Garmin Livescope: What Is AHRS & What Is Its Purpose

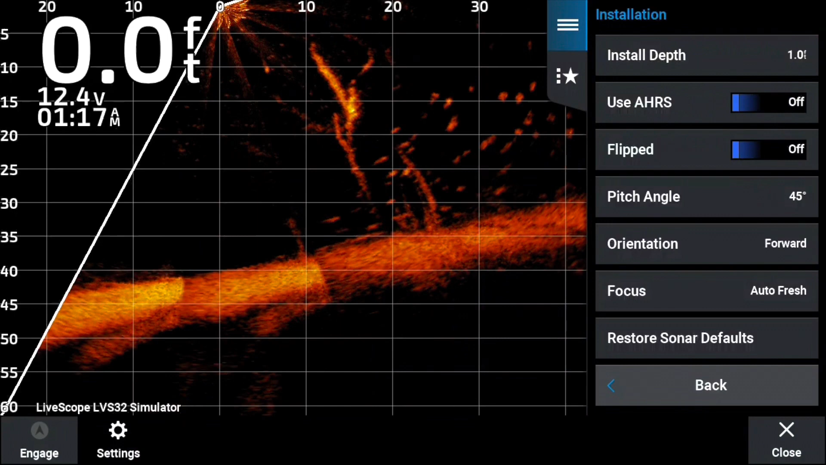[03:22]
On screen: depth 0.0 ft
When you calibrate your unit, it stabilizes the image in rough water. But let's go in and say we could not calibrate it. You're able to turn AHRS off. You may find that you get on the boat, and you see your bottom tilted like that. By turning the AHRS off, it brings up a whole new set of menus,
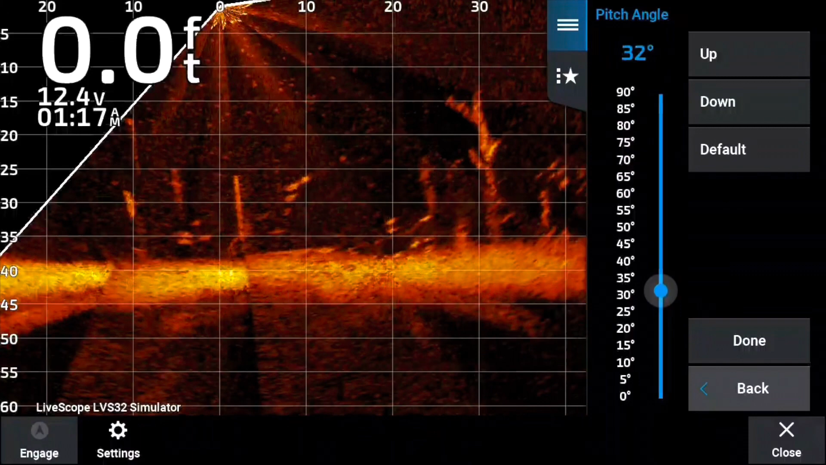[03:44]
On screen: depth 0.0 ft
the flipped option, and the pitch angle adjustment. And you can manually adjust your pitch angle if you can't get calibration on. Now, the one thing about turning AHRS off is that if you're in big water,
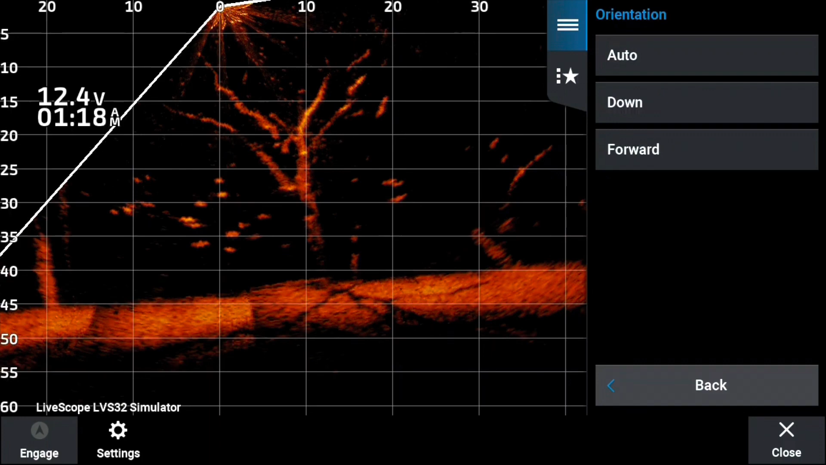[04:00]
the bottom will rock up and down because as AHRS is, is a stabilization of the image type thing on the LiveScope.
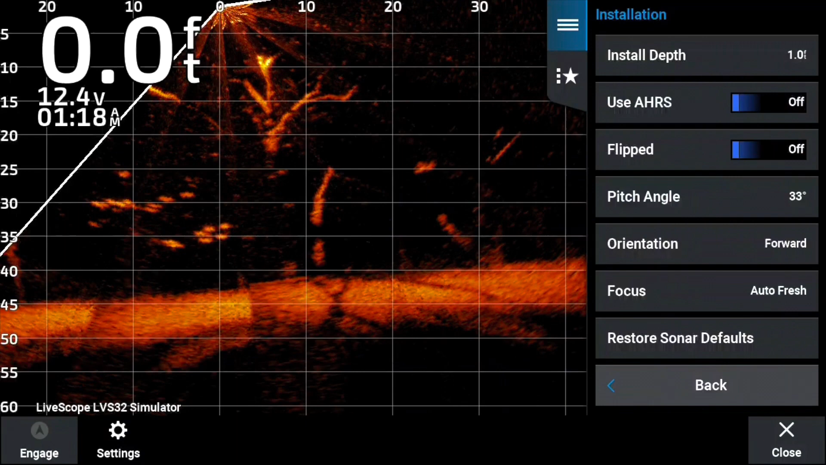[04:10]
So you want to keep it calibrated if possible, especially if you operate in big water, say Sam Rayburn, Lake Fork, up in the, you know, Lake St.
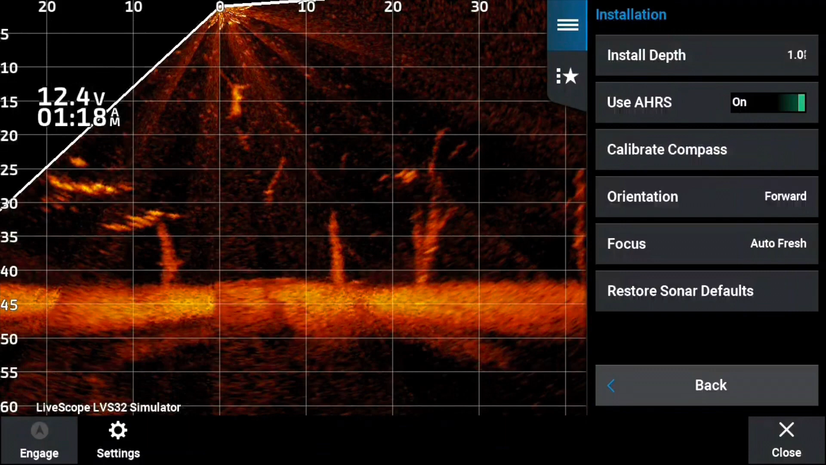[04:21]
Clair and things like that, the Great Lakes.
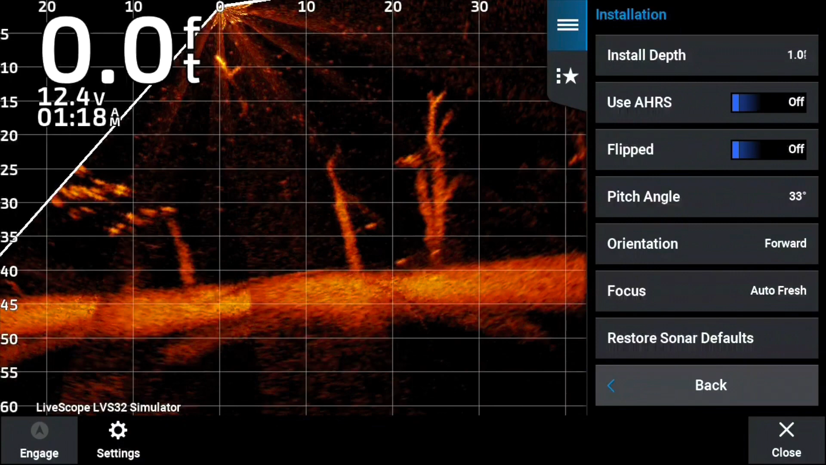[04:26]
You want to try to keep your AHRS on and your LiveScope calibrated.
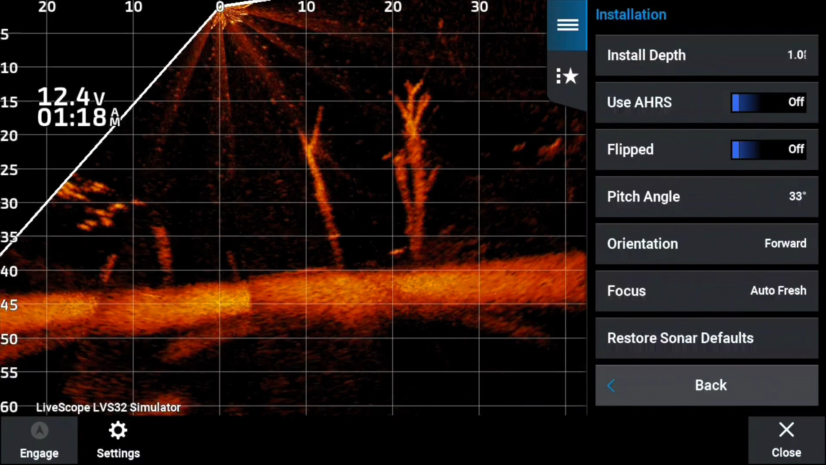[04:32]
But if you do have to turn it off, there you go. You can turn it off and you can adjust the pitch angle.
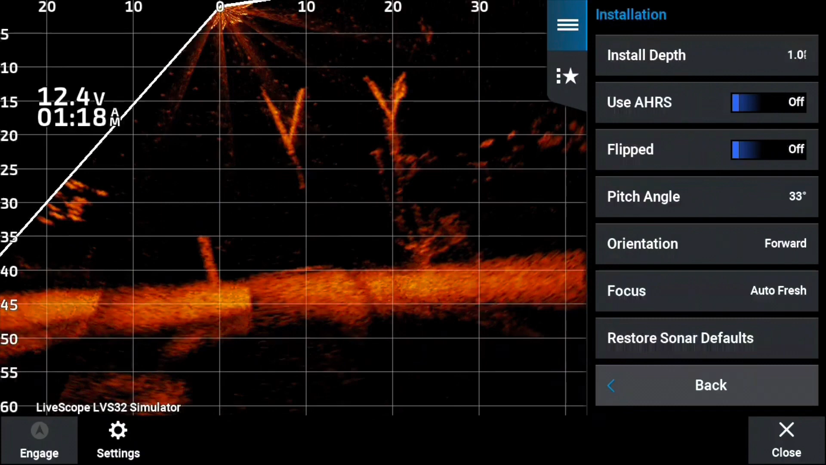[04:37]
That's a quick fix. That'll get you through the day.
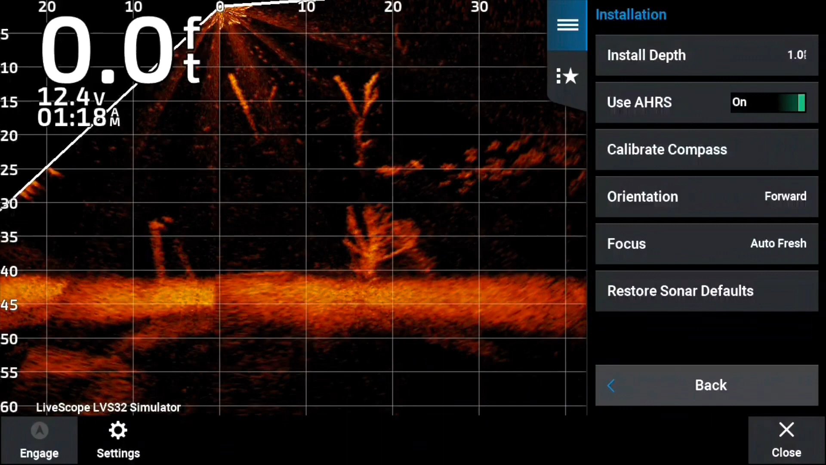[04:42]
On screen: depth 0.0 ft
But one thing you will lose is your automatic orientation if you don't have your AHRS on.